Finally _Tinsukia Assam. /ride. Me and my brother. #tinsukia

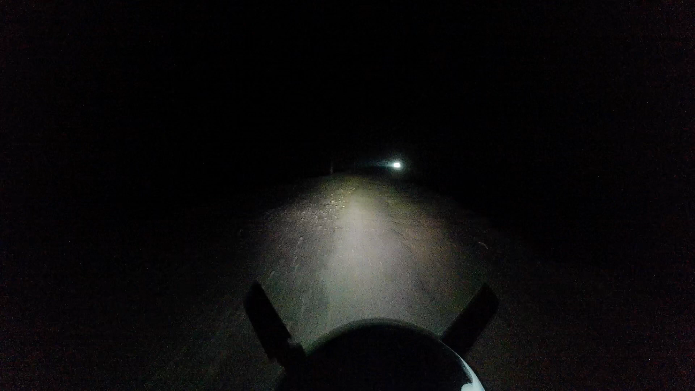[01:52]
के रास्ते देख रहे हो गाइस इटने राट को खराब रास्तों पर चलाना पर रहा है और अभी हम लोग पोजने वाला बोगी बिल और गाइस की हम लोग बोगी बिल होते हुए निकल जाएंगे यहां से अगर
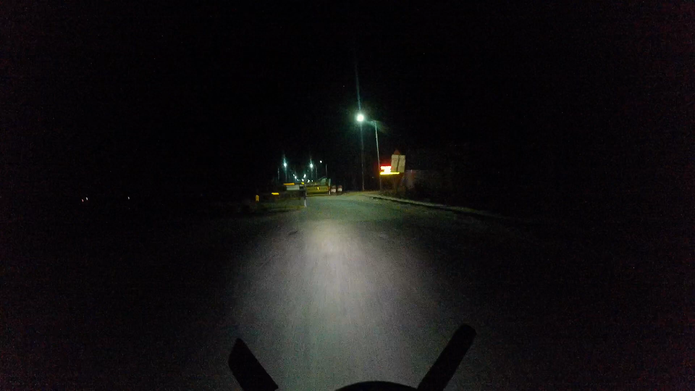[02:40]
और बिरिस के उपर हम लोग चरने बालो यहाँ के सेक कर सकते हो और भाई रात के टाइम है तो इस रिजन से कि आप लोग उतर कर दिका नहीं पाऊंगी और यहां से इस्टार होता है